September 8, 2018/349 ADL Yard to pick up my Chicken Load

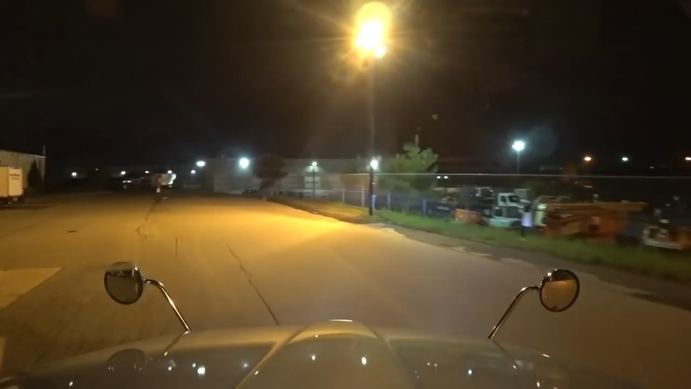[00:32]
Just down the road here, and went in there and got empty,
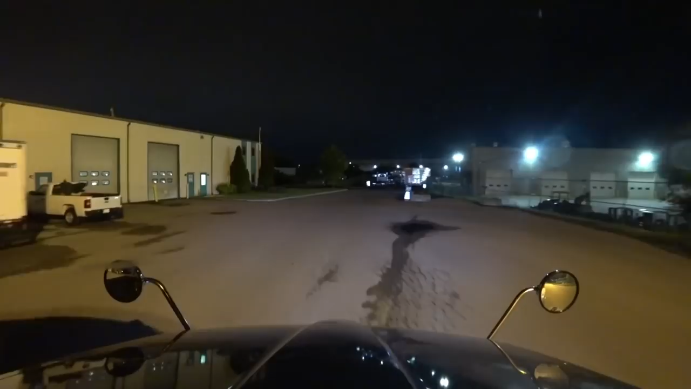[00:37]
and then I came on over here and dropped that trailer, and boss man's dad ran down and preloaded a trailer for me with my chicken load.
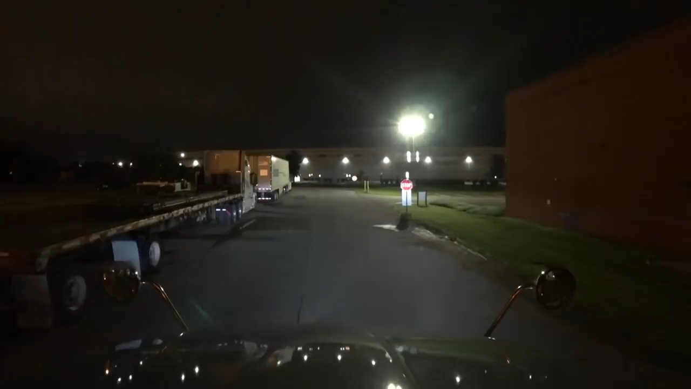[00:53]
So, I am hooked up to that one right now. I have the rental trailer this week.
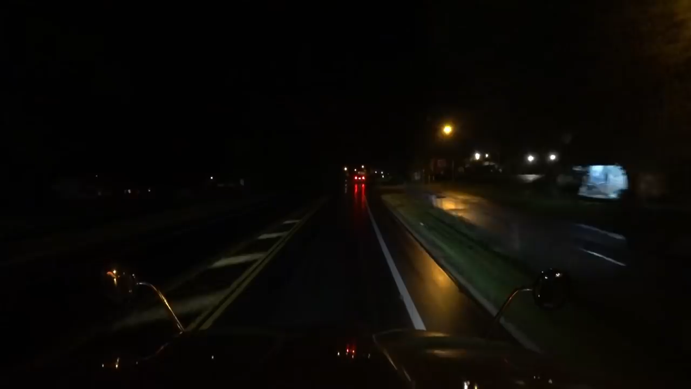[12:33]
We are just running along up to Wisconsin. Going to be running up to Shawano and delivering our chicken load. Everything is going good. I ended up just getting east of Columbus this morning. Shut down for my break. And, took, uh, woke up to a rainy, rainy day. Which is good. Need rain.